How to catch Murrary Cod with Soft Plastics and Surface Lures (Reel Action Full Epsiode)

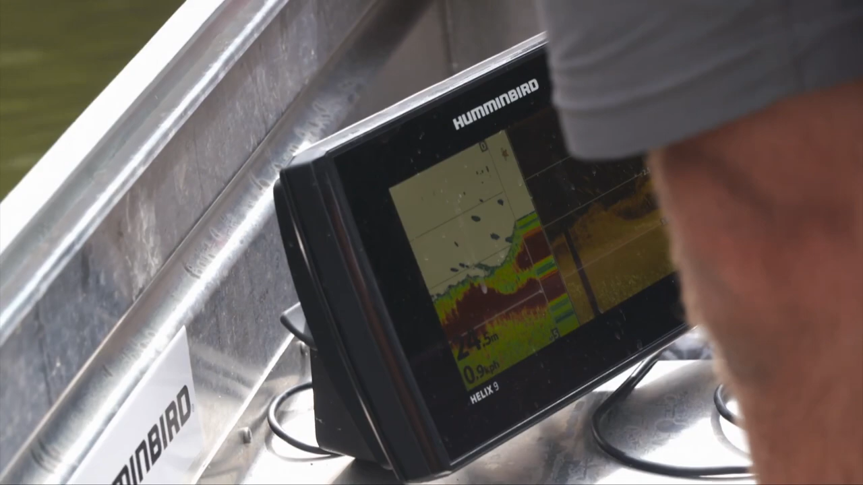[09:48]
Oh, look at the fish underneath us on the sander. Really? Oh, yep, yep, yep. Go, mate. Oh, yeah, baby. Go, buddy.